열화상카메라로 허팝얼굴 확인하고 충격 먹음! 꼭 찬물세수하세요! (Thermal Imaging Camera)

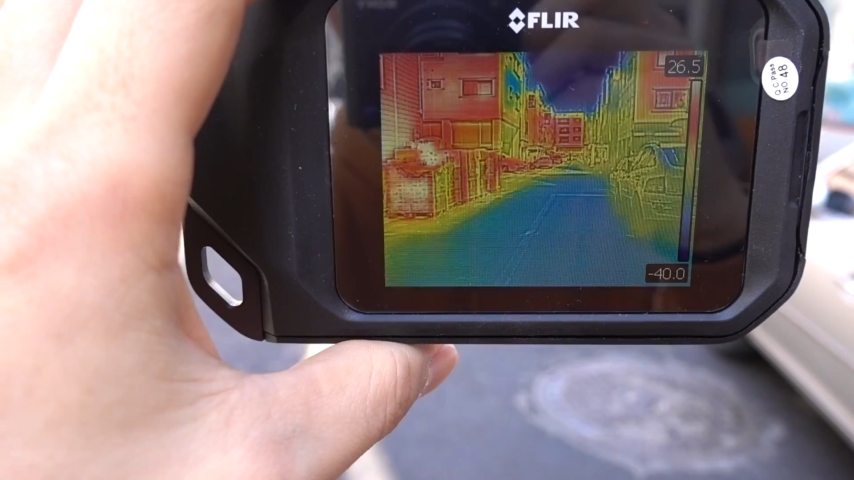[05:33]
그리고 바닥은, 길가 바닥은 하늘색, 파란색입니다. 바닥이 확실히 춥나보다.
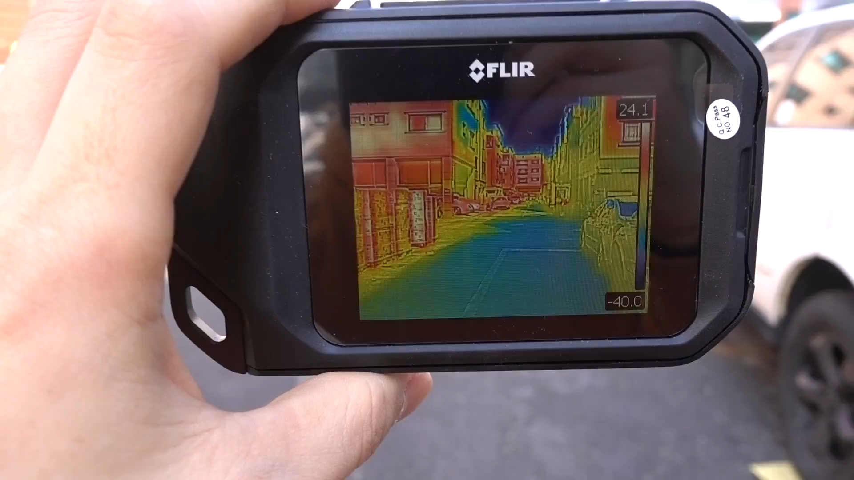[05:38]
건물들은 보면 빨간색, 노란색이 많아요. 그 말은 그만큼 온도가 높다는 거겠죠.
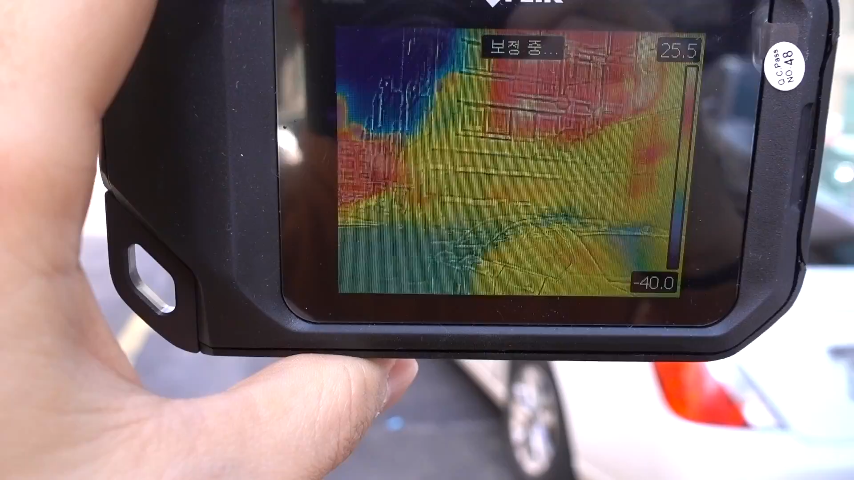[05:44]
여러분들, 길가 다닐 때 바닥 조심하세요.
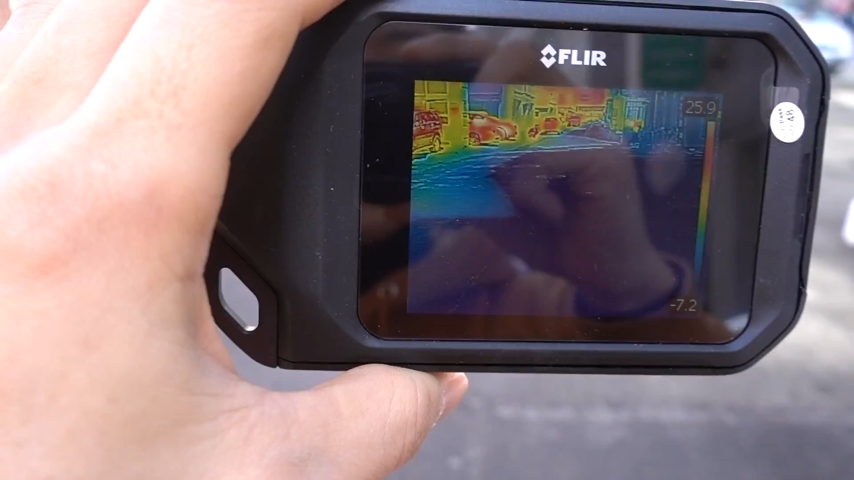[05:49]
춥습니다.
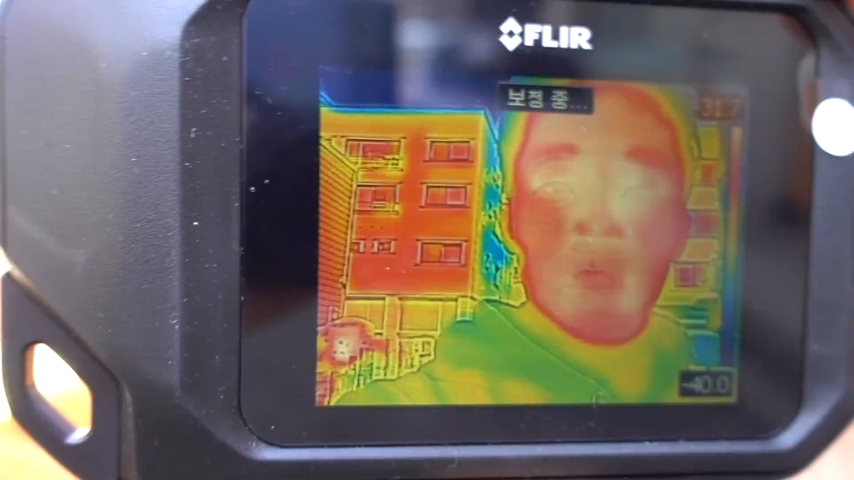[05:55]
오늘은 허팝이 열화상 카메라로 온도 측정을 해봤는데,